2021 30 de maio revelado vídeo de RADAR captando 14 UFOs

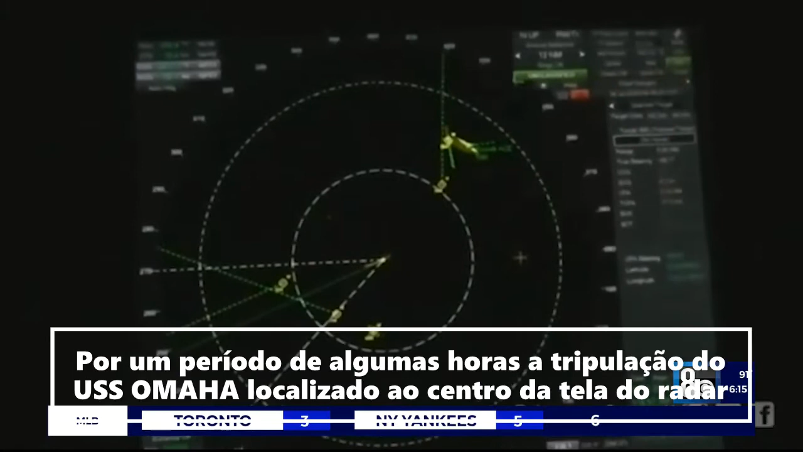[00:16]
Over a period of hours, crew members on the USS Omaha, which is located in the center of this radar screen,
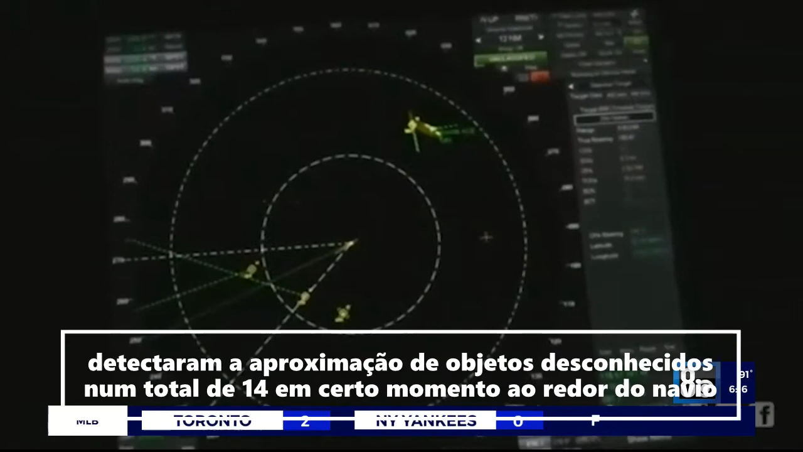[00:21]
monitored the approach of the unknown objects, as many as 14 at one point, all around the ship.
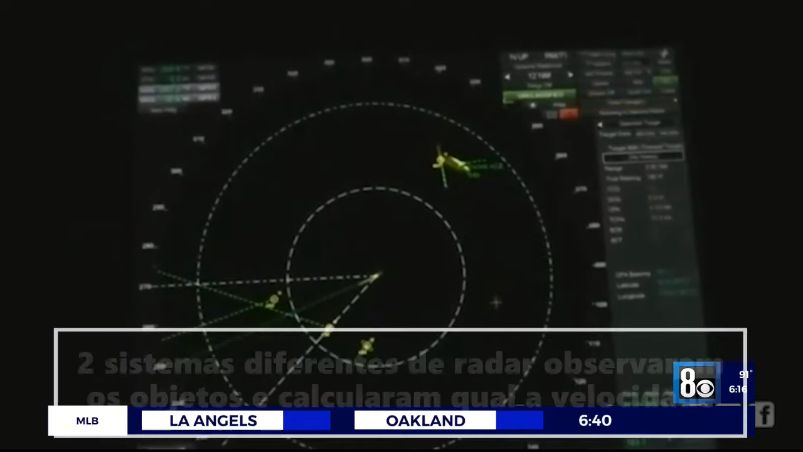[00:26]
Two different radar systems watched the objects and estimated their speed.
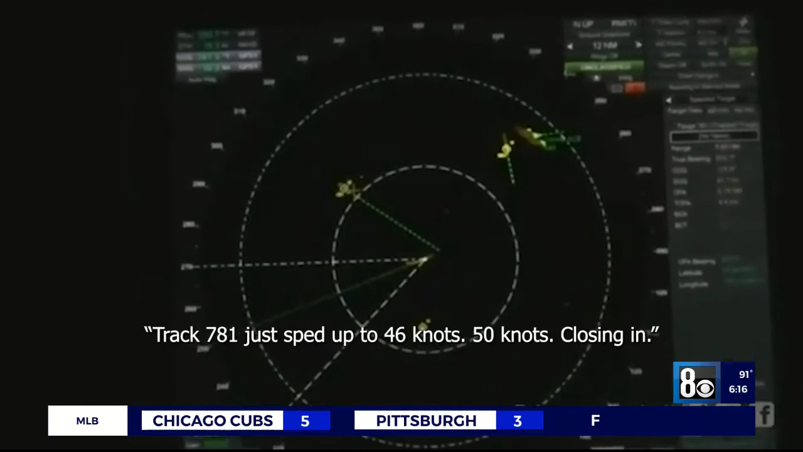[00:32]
Track 781 just sped up to 46 knots, 50 knots.
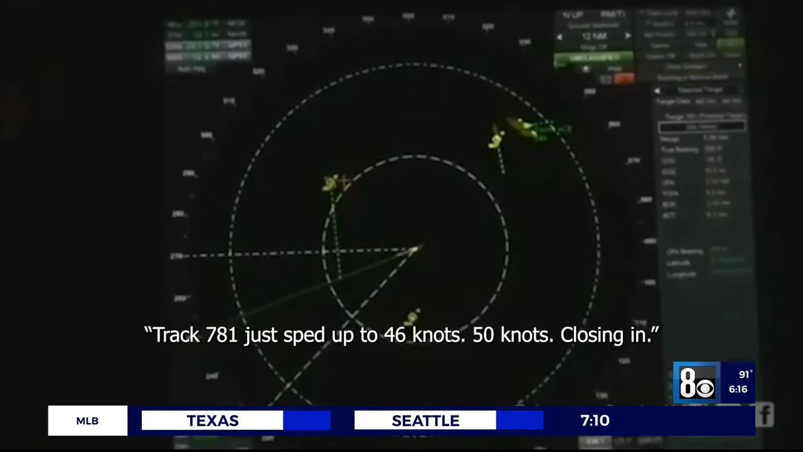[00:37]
Closing in. 138 knots.
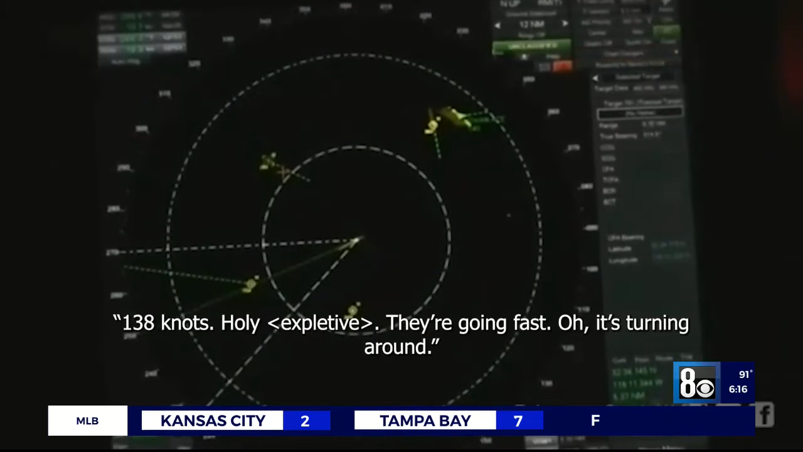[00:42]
That's pretty much perfectly 0-0-0 relative, right? Yeah.
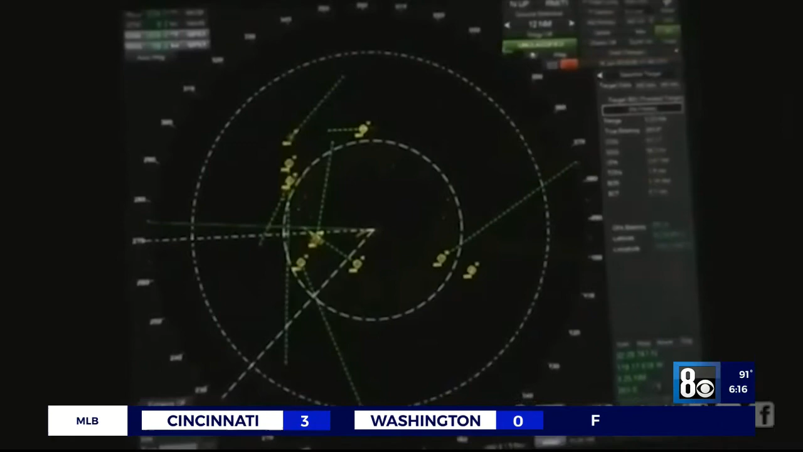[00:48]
Corbell obtained the images from sources he declines to identify. At that point, it also vanished from all sensors.
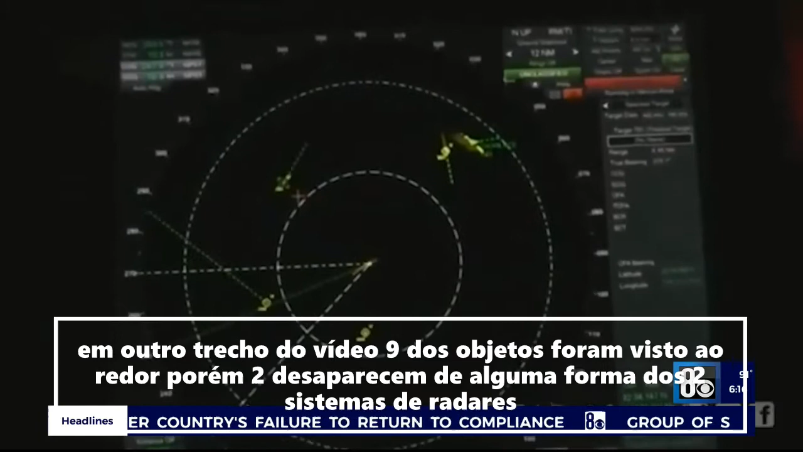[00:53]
In one video snippet, nine of the objects were seen around the Omaha,
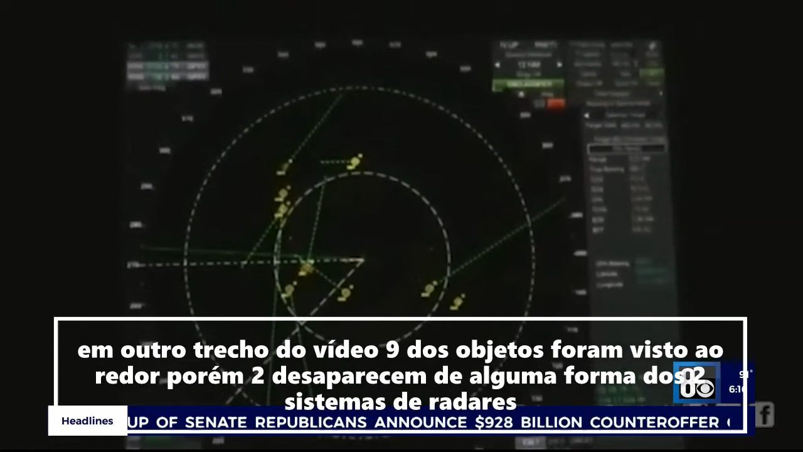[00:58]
but two of them dropped off, somehow invisible, to two radar systems. These are foreign-made high-tech drones.
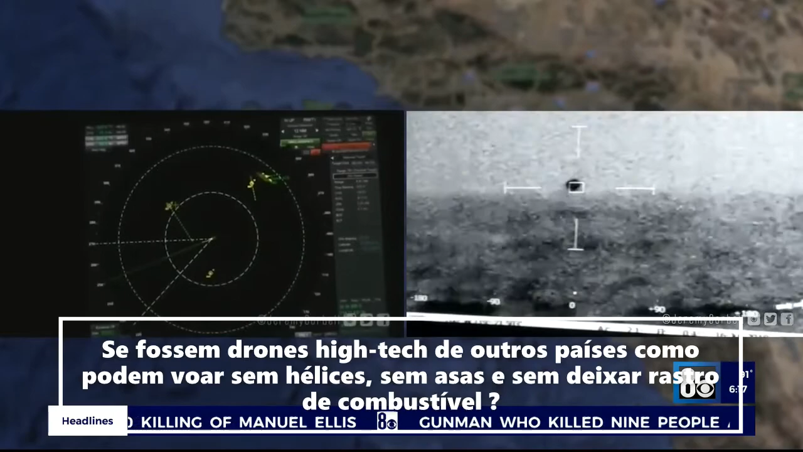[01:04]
How do they fly with no wings, rotors, or detectable exhaust?
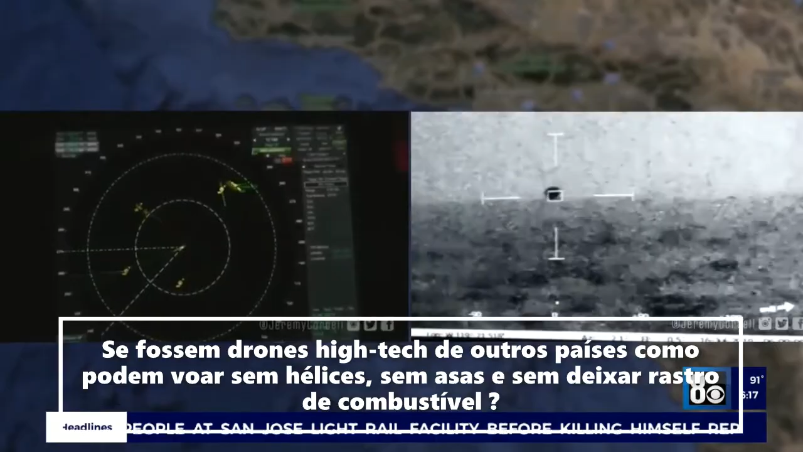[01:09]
Bom, pessoal, como vocês viram as imagens do radar,
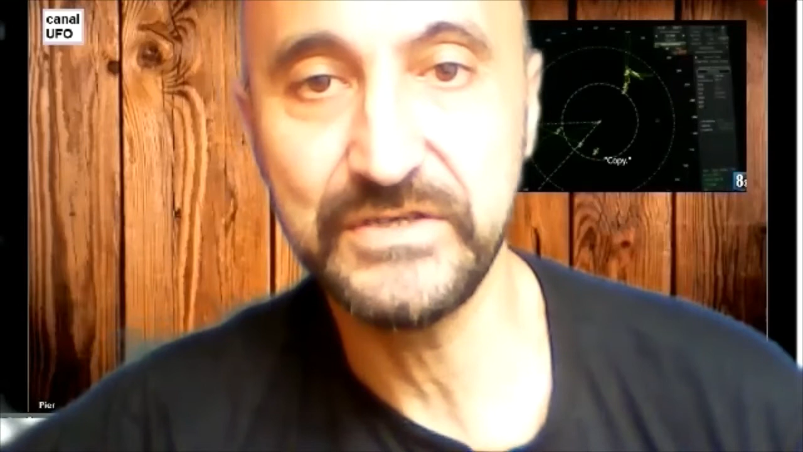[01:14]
eu peguei de um noticiário americano no YouTube.
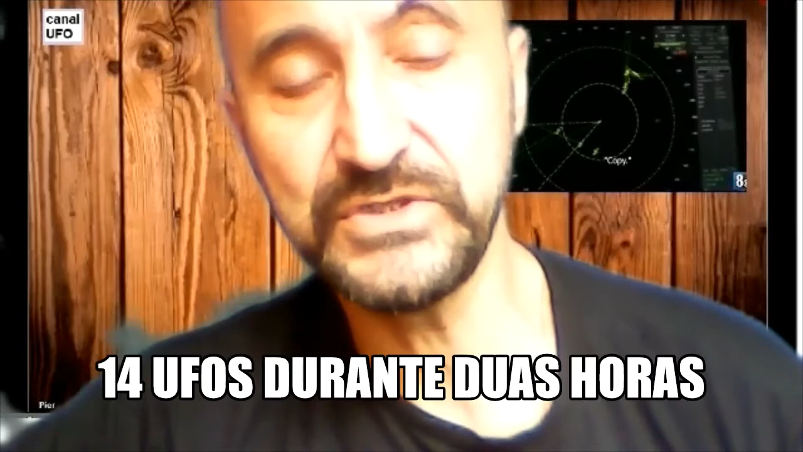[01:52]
Então, de um objeto luminoso, agora a informação revela que foi, por um longo período de duas horas, 14 UFOs detectados no radar.
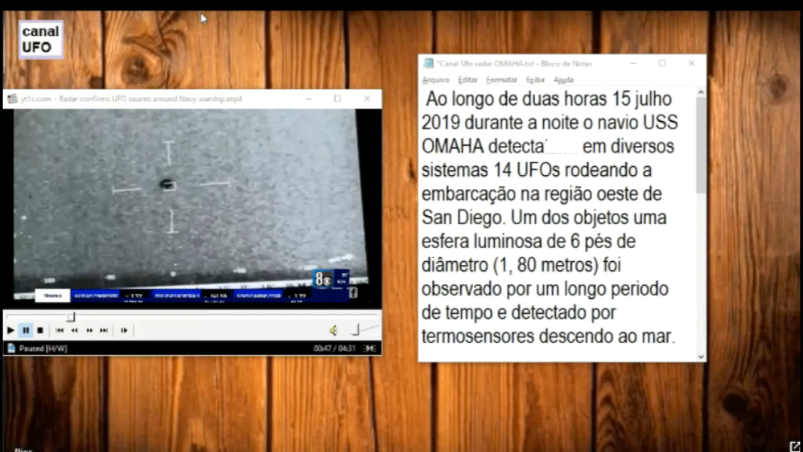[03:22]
Foi observado por um longo período de tempo e detectado por termossensores descendo ao mar. Em outra parte do noticiário, aparece o Sr.